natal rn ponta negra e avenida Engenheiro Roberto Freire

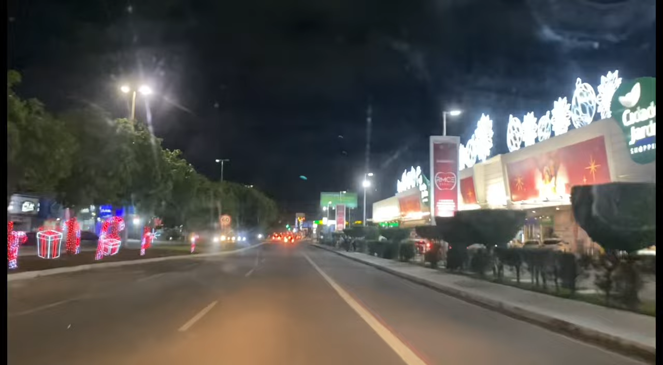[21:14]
Então a gente sempre que pode faz aqui alguma coisa mostra para vocês a nossa cidade. A gente pretende ir algumas praias futuramente. e ir lá na Praia da Pipa de novo. Faz tempo que eu não vou na Praia da Pipa. Praia de Itibal. Mostrar um pouco daquela região lá. Vai ser uma drogazil aqui. Aqui era uma loja chamada Farmácia Club Farma.
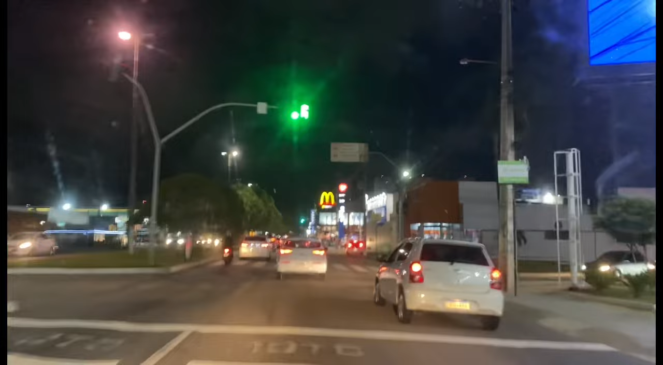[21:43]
Agora vai ser drogazil. Mais uma drogazil.